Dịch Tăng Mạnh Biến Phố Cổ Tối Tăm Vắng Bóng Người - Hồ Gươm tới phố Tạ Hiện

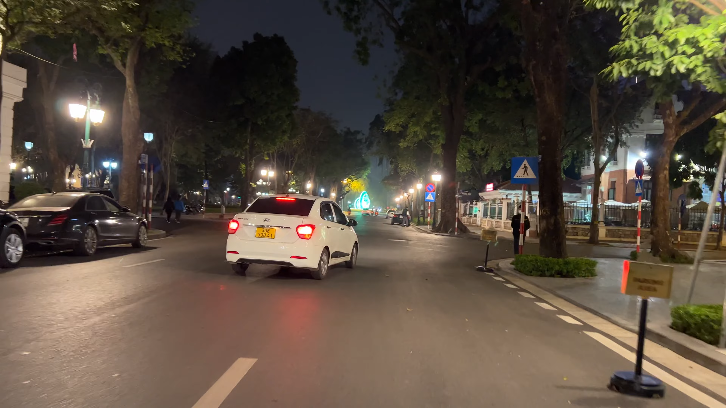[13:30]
Việt đang ở ngã tư Lê Phụng Hiểu và Lý Thái Tổ.
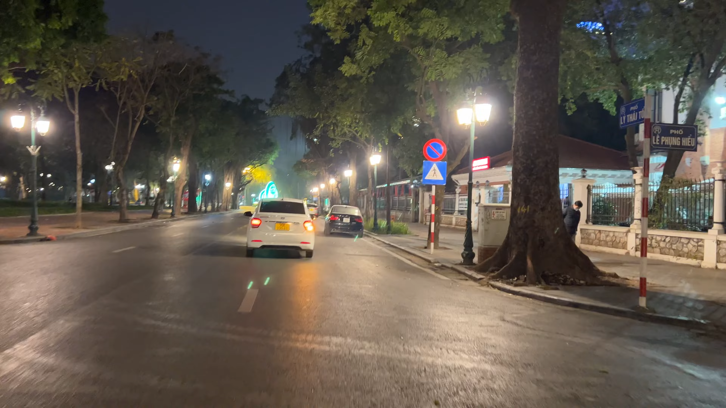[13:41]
Ngay góc ngã tư cũng là một khách sạn rất hoành tráng quý vị và các bạn.
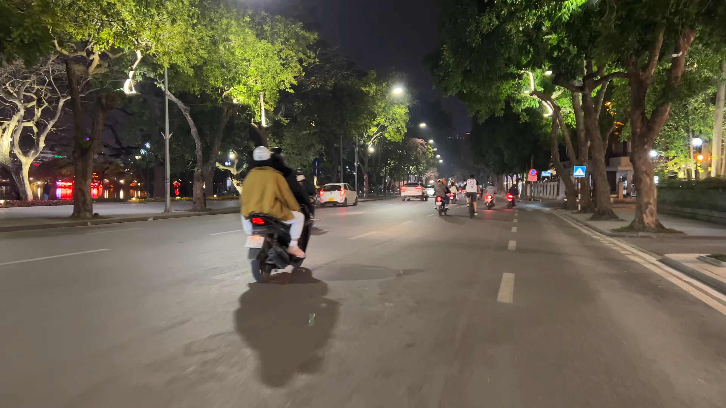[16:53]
Trên tuyến phố Đinh Tiên Hoàng thì được thấy các phương tiện vẫn di chuyển rất là nhộn nhịp, nhưng ở bên cạnh Hồ Gươm thì vắng người đi bộ cũng như là đi dạo vào buổi tối, quý vị.